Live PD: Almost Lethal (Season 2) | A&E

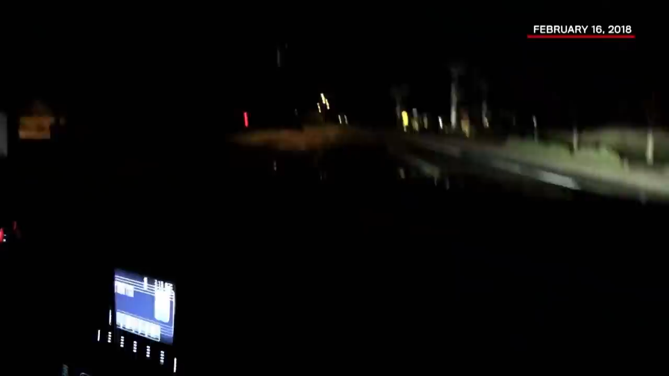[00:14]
I'm just trying to catch up to him. He's going northbound on Lawrence Parkway.